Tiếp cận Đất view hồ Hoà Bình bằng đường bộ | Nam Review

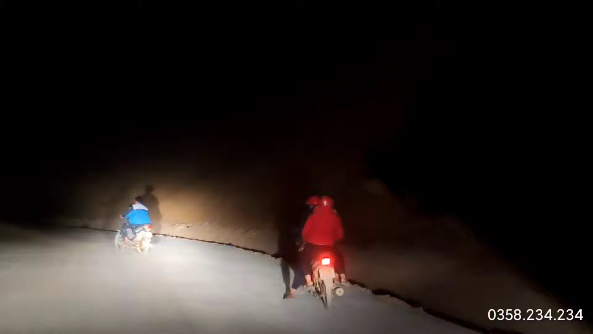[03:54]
Đây là cũng có người dân cũng đi đi nhầm đường, cũng phải quay lại. Rất là hại xe. Mình đúng là sai lầm. Đây là con đường mà bạn ấy dẫn đi đây. Hy vọng là tôi có thể giải quyết được vấn đề này.
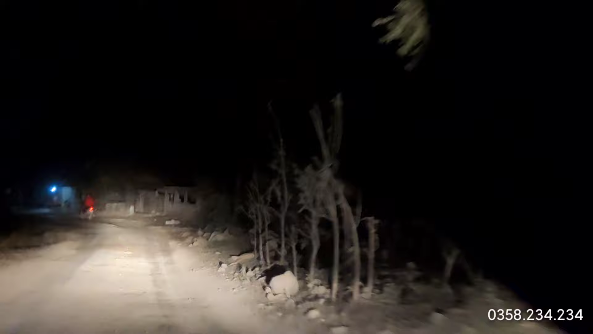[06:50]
Nhưng mà bạn ấy chỉ cho tôi một cái lối rẽ, nhìn nó như kiểu là đi lên một cái ngọn đồi,
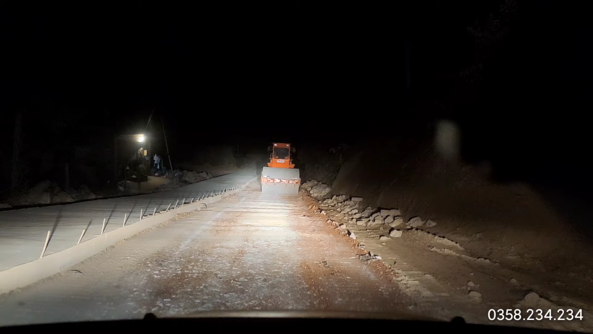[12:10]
Lại gặp trở ngại như thế này, các bạn phải tính sao đây. Không thể đi được. Lùi thôi. Ôi, man thật. Nhiều cạm bẫy quá. Trước không thể biết được là như thế nào. Đều có hai con đường để đi. Nhưng mà đi một con đường thì đến đây lại gặp cái xe lu. Bây giờ lại phải lùi.